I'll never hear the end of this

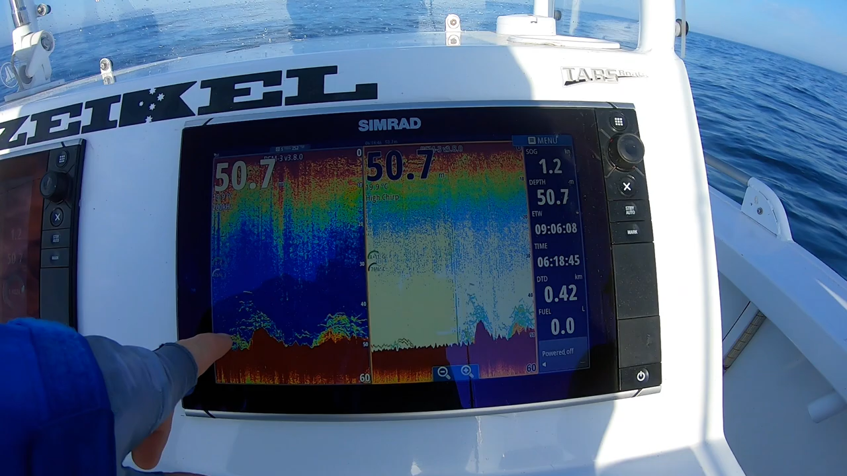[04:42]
of a snapper they're sitting pretty high in the water column then you can see individual fish so that's a pretty good sign that it could be some snapper around sure no needs no no I'm straight here mate no intro
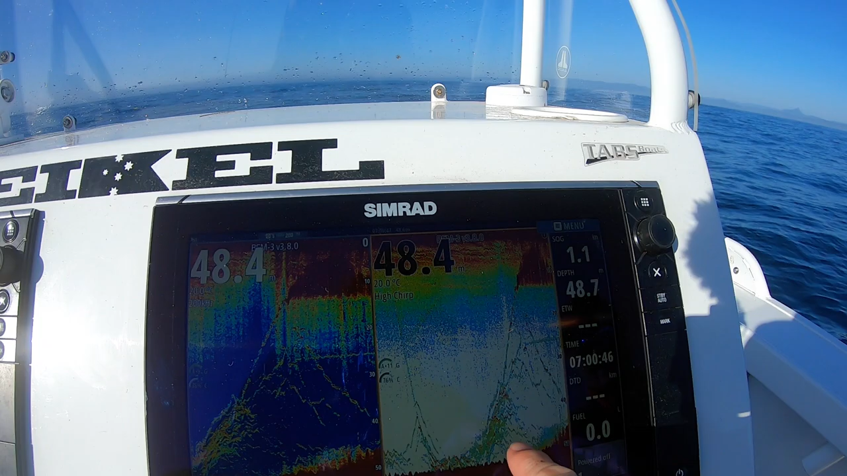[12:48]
that says to me that there's a lot of amberjack or members of the Ciriola family family so that's uh kingfish
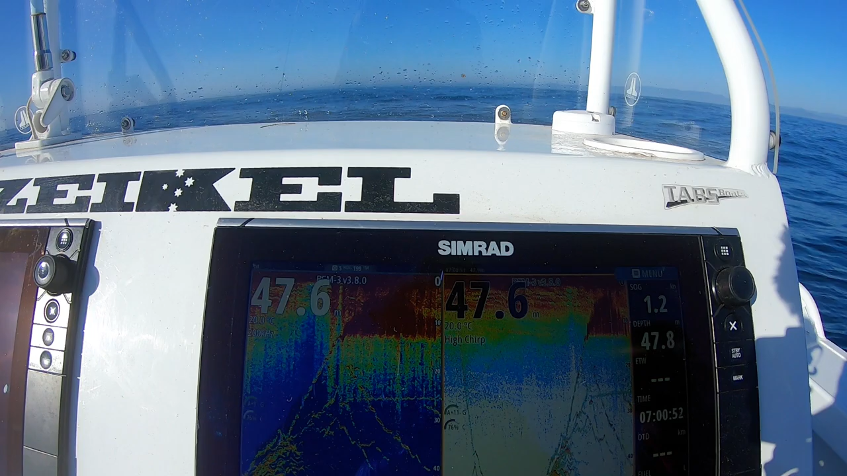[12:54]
amberjack um samson fish all that sort of stuff see they've come there and they've actually followed